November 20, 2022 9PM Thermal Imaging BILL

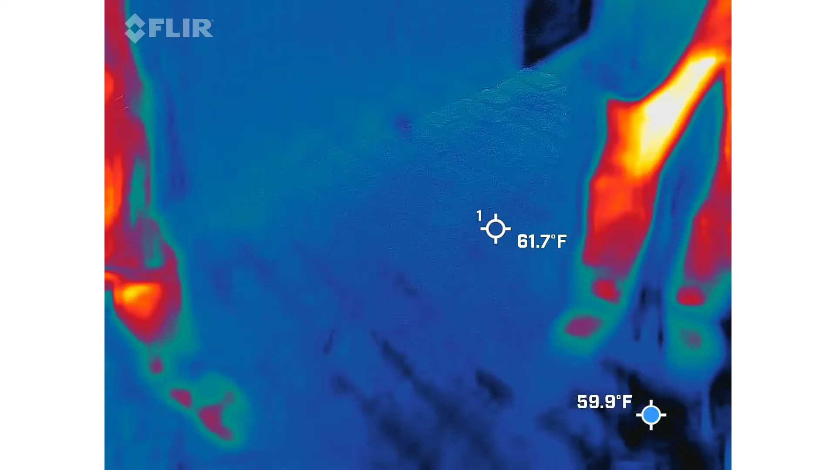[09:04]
On screen: spot 61.7°F
Look at that. We're talking about granite. I mean, it's definitely a rock.
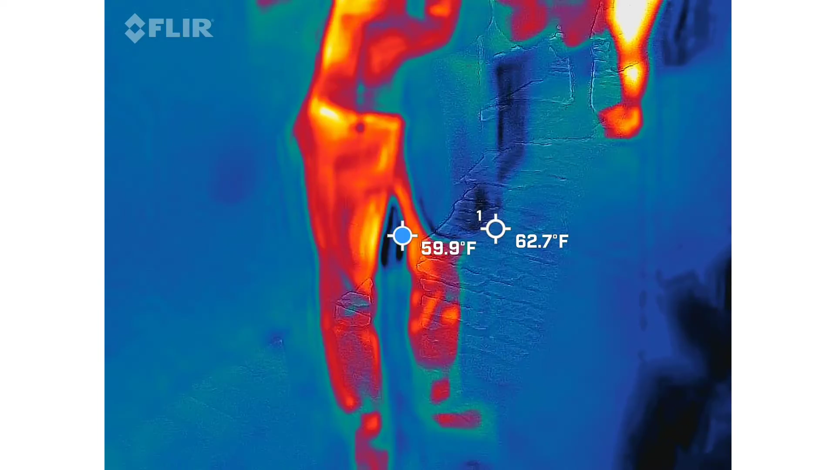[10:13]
On screen: spot 62.7°F, min 59.9°F
Because, again, we don't record houses the same way we don't record people's cars. Okay. So, the same kind of mentality.
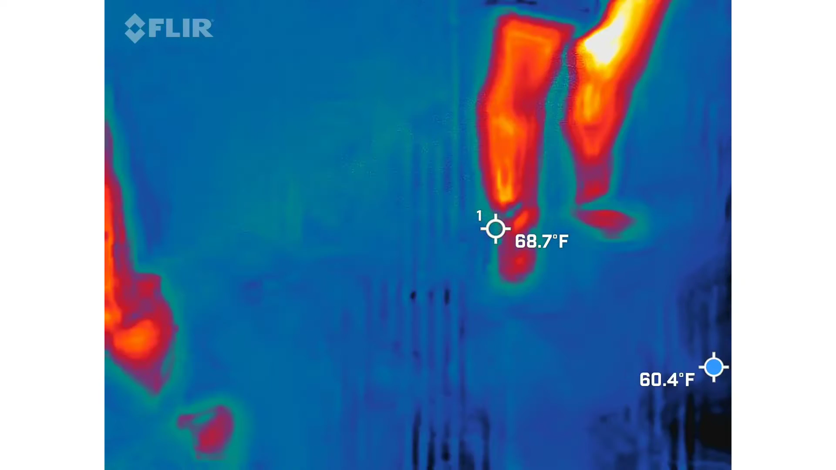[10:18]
On screen: spot 68.7°F
With your readings, just kind of keep an eye on it. If things go, like, really haywire, like, you might start to see, like, threes and fives when we're cutting through the neighborhood.
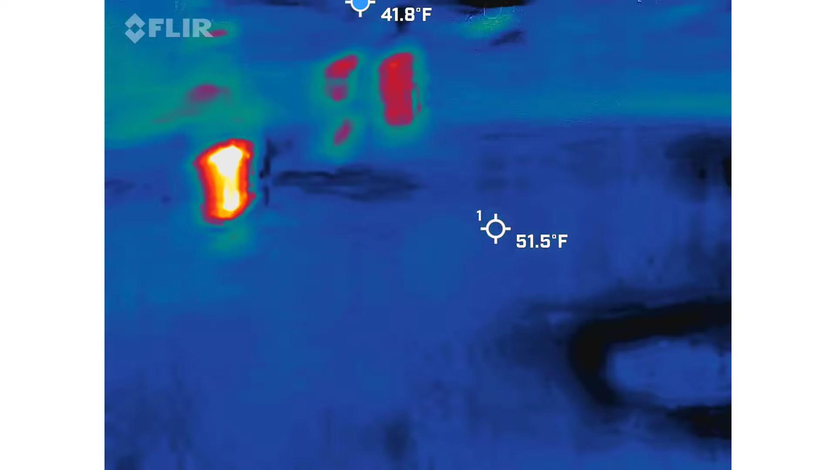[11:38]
I want you to find that center crosshairs on your screen.
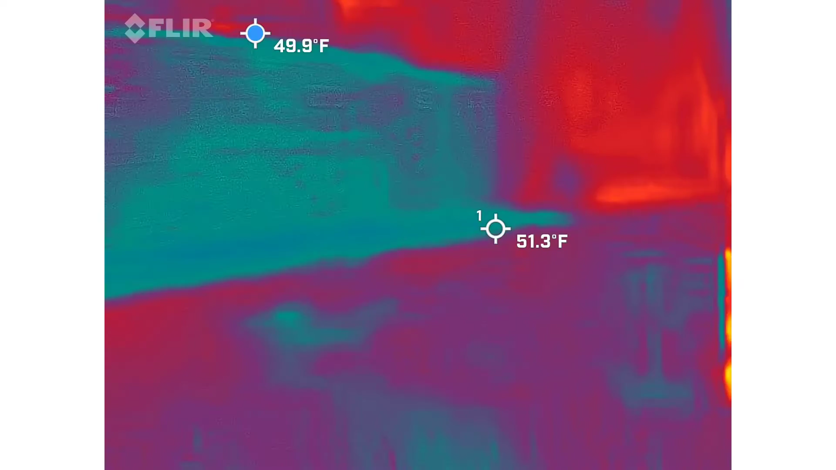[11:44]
Yeah, I got it. You want me to tell me how hot this thing is actually getting. That thing right there? Yeah.
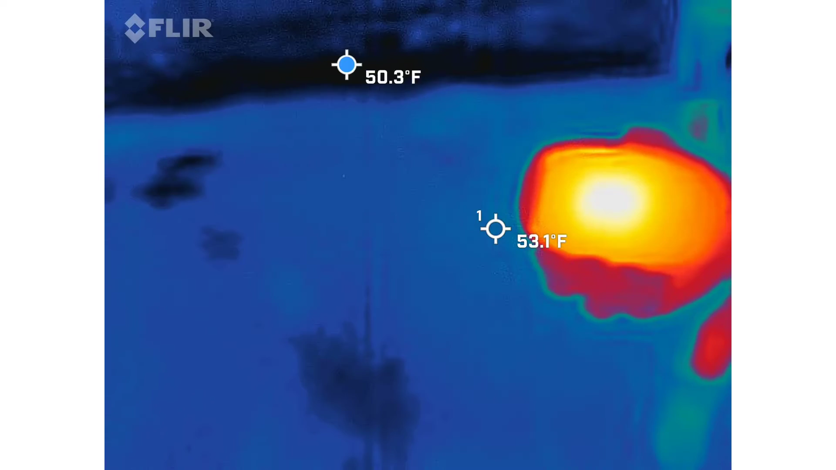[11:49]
That's pretty hot. How hot is this it? It says it'll go all the way up to 131. 82?
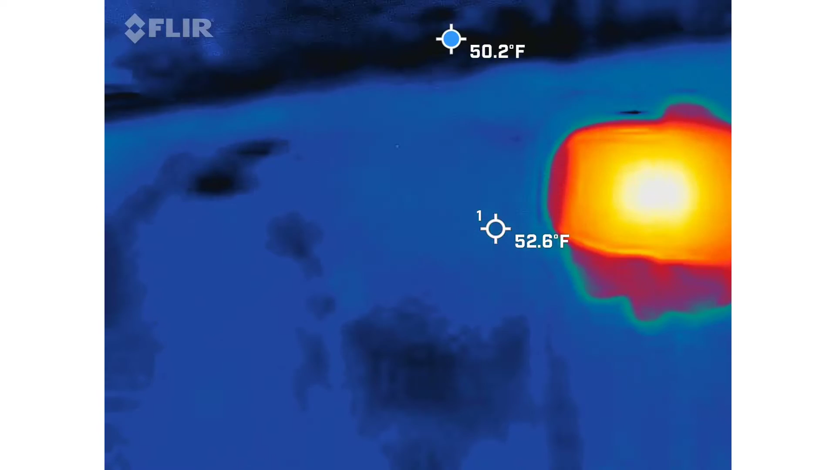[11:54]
Yeah. I think they're going back to Amazon. They're not very warm. 83? Yeah.
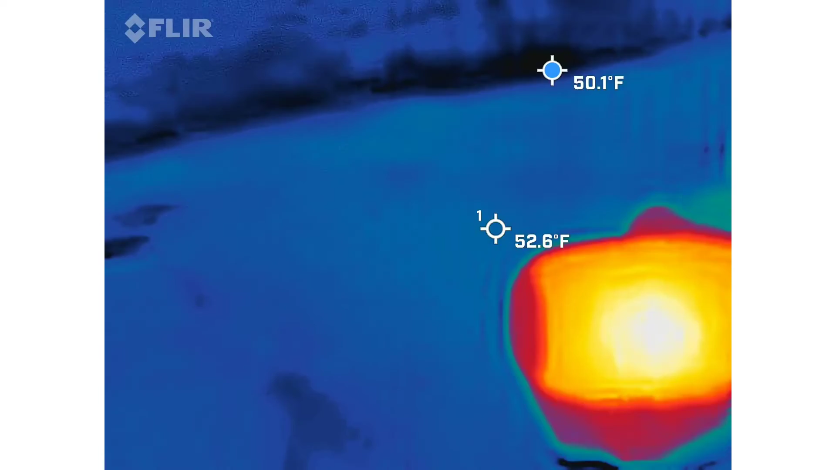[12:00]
Yeah, that's not... Yeah. Like, this is not... No, 83 is not hot. This is not what I'm going to say. No.
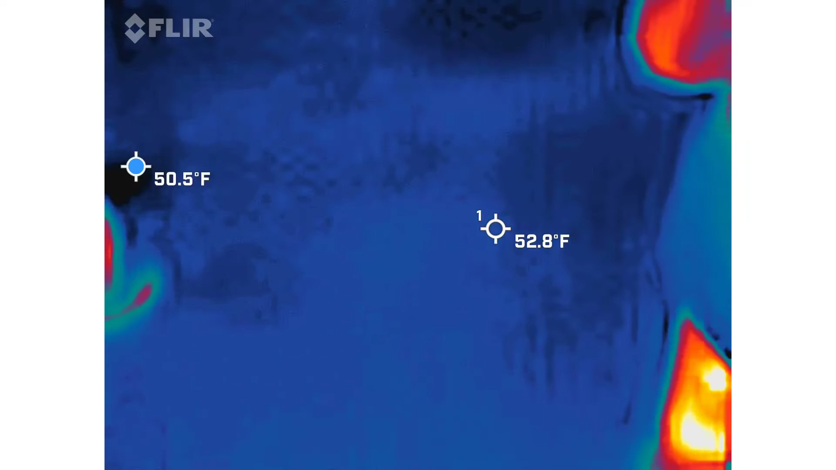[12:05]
On screen: spot 52.8°F
Like, I wanted some heat. Yeah. You want steam coming off those. I get more coming out of them hot hands than carbon ones you were talking about.
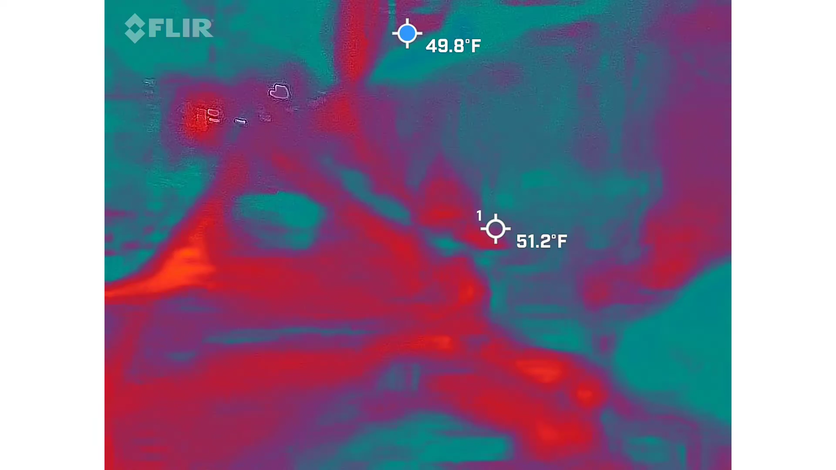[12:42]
On screen: spot 51.2°F, min 49.8°F
I like alleys. I'm sure you can tell that. So, this particular place, this is called Philadelphia Alley.
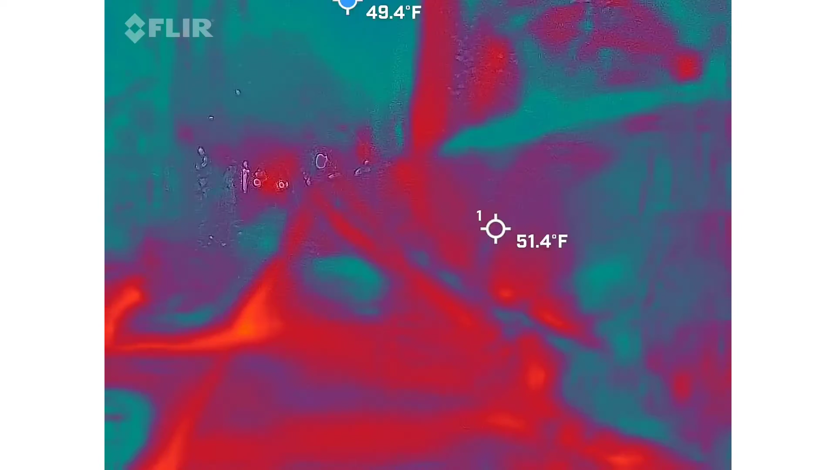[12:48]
On screen: spot 51.4°F
This is normally a staple for pretty much every ghost tour in town.